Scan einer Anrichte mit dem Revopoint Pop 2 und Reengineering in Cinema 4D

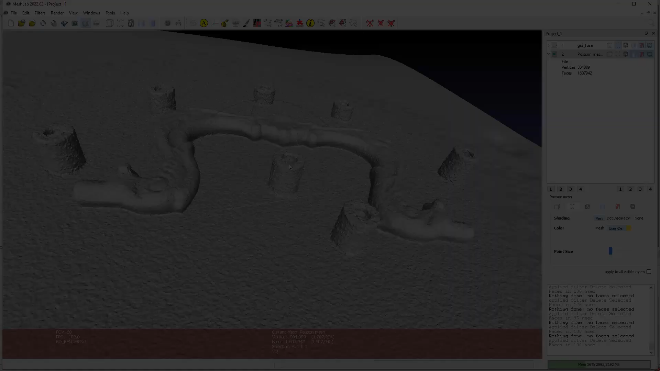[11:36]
Die erstellte Punktwolke habe ich in Mesh-Lab geladen und ein Mesh generiert.
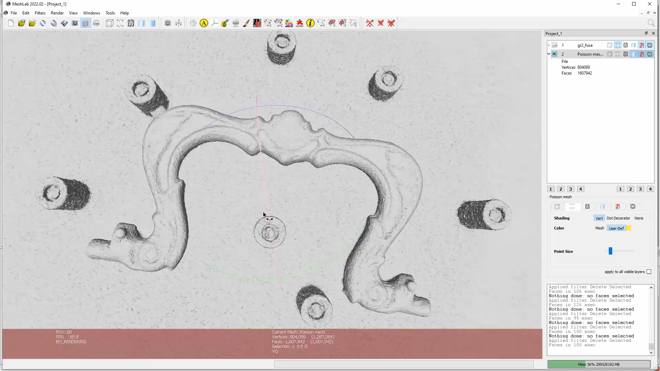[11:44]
Und ich war nicht zufrieden, alles zu verwaschen. Nicht die erwartete Detail-Treue.
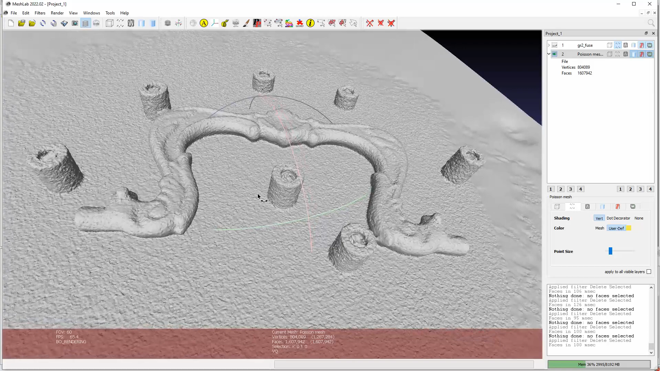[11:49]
Ich habe schon beim Scan die höchste Auflösung gewählt und bei der Mesh-Erstellung eine sehr hohe Rekonstruktionstiefe.
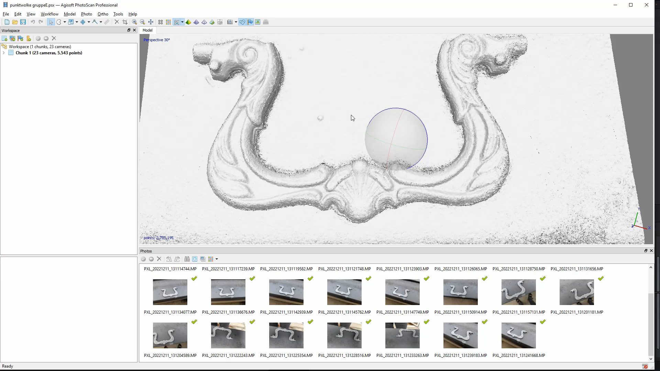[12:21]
Anhand der Punktwolke ist schon zu sehen, dass hier die Auflösung besser ist. Das ist das Mesh.
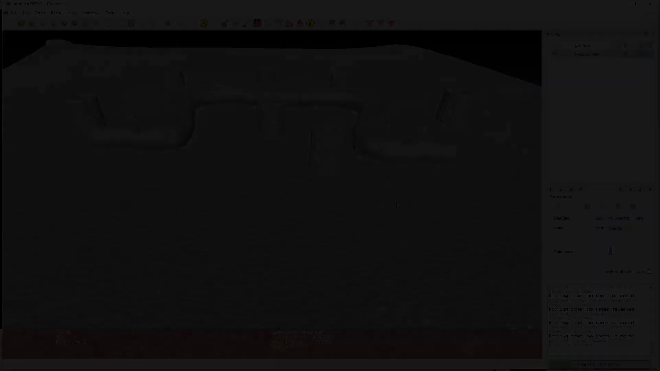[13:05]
Habe mal den Scan gemessen in Mesh-Lab. Gemessen natürlich etwas ungenau, weil ich nicht die exante Kante betroffen habe.
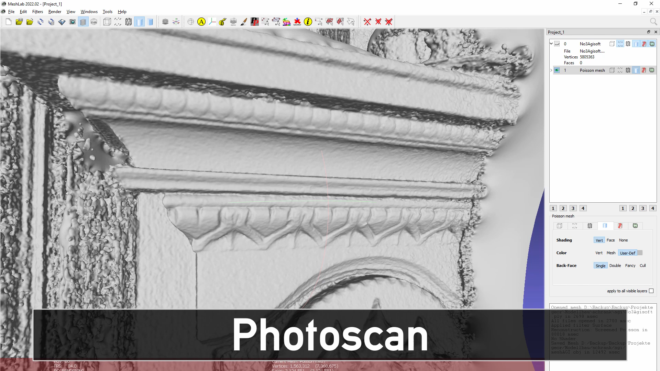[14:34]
Hier das Mesh erstellt in Mesh-Lab von Fotoscan. Die Wolke, also die Ursprungswolke, hatte knapp 6 Millionen, oder hat knapp 6 Millionen Punkte. Kann man hier oben rechts sehen.
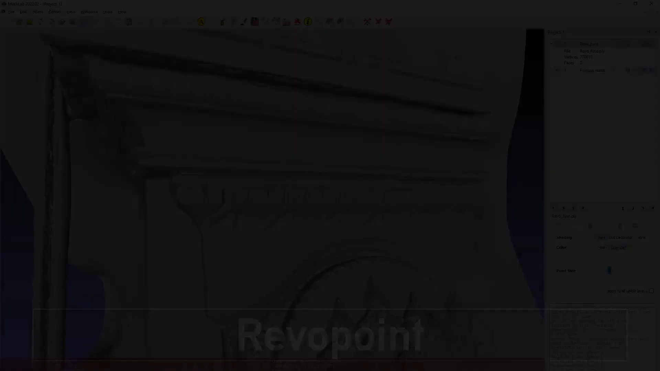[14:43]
Das ist das Mesh von RIVO Studio. Das sieht schon besser aus, hat aber nur 700.000 Punkte.
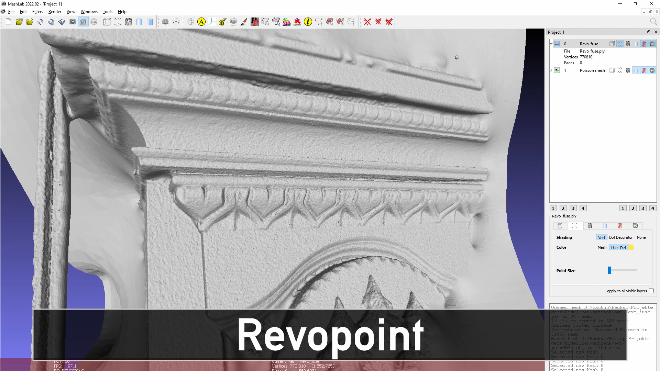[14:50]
Also viel ist nicht immer gleich besser. Ja, somit hat sich der Revopoint wieder rehabilitiert und ist weiter im Rennen.
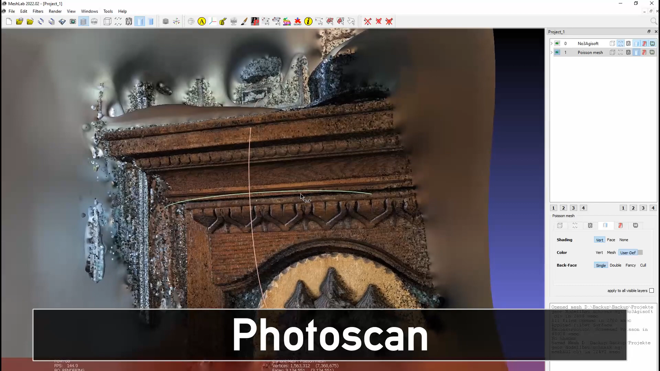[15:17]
Der Pop 2 bringt zwar auch eine Bildkamera mit, aber mit einer recht kleinen Auflösung. Ich glaube, das war nur eine 2 Megapixel-Kamera.
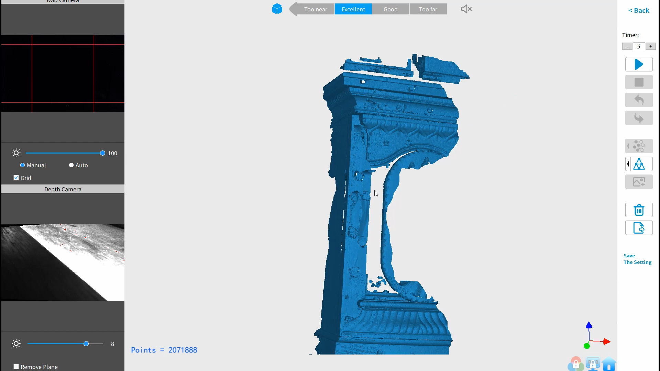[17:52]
Alles Relevante drauf. Zu sehen auch die Marker und hier Malerkripp.
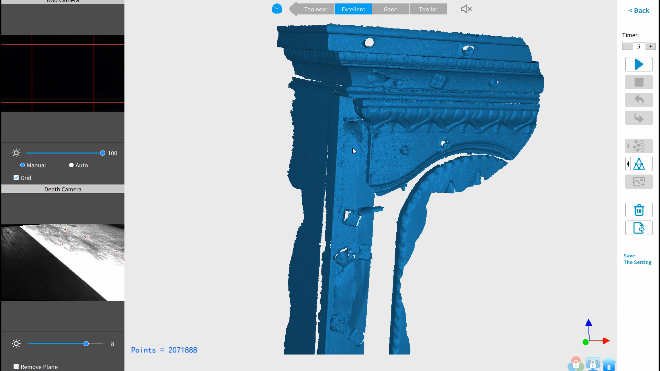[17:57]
Ich hatte ja alle Varianten an Markern probiert, aus Verzweiflung.
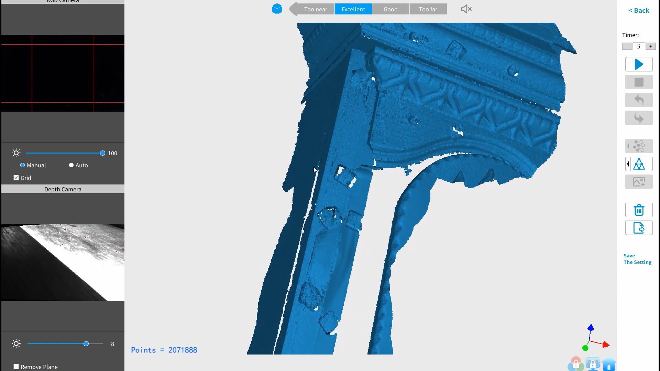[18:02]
Das sind hier so Gummistückchen, die man zum Fixieren von Bildern verwendet, aus dem 1-Euro-Laden.
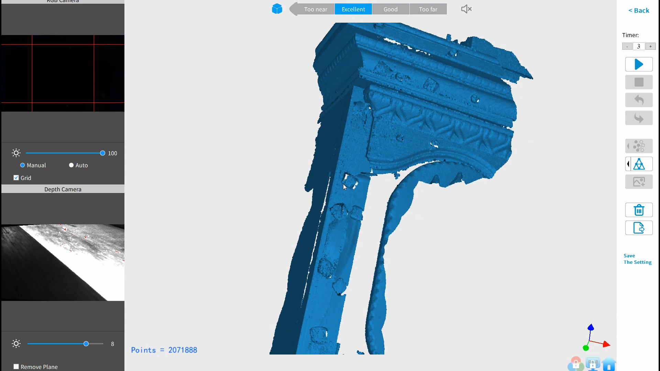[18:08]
Ich weiß aber nicht mehr, wie teuer die waren.
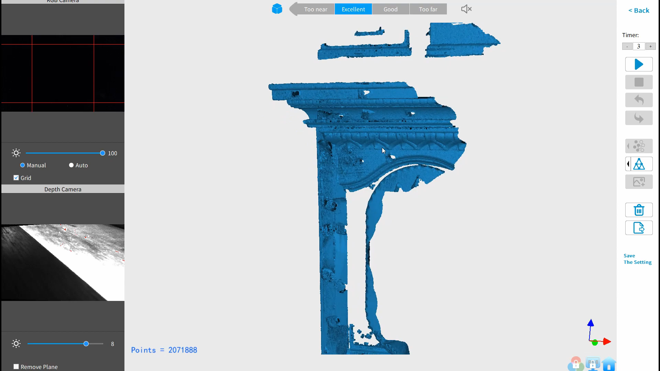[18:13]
Na, dem wird es verstanden.
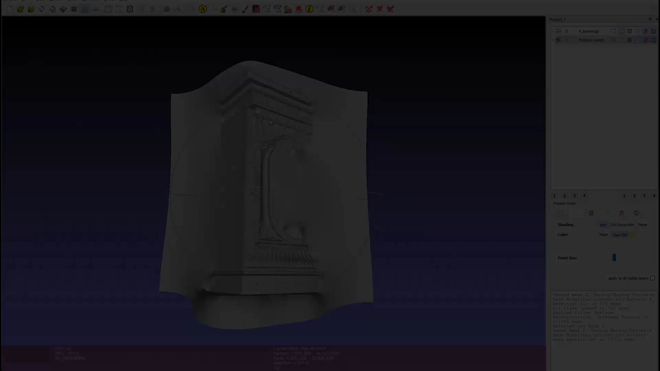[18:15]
Das Mesh. Also, ich bin zufrieden.